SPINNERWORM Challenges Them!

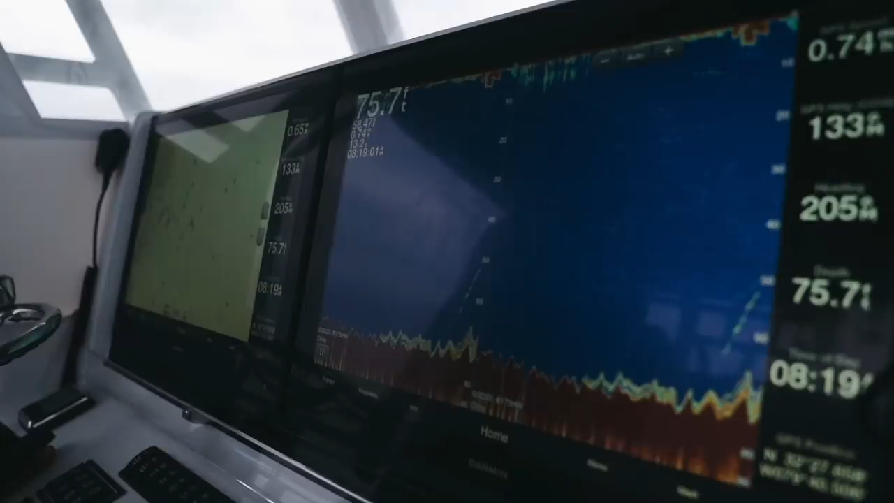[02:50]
And we've got it on dual screen with a zoom. Super clear picture.
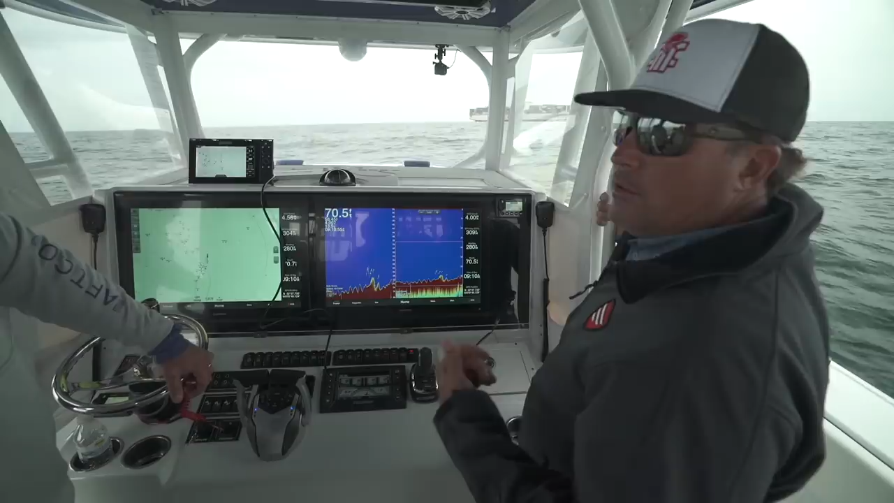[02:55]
Yeah. I mean, Garmin's killed it in the saltwater for so many years, and now they're just totally destroying the freshwater market with all the technology they have.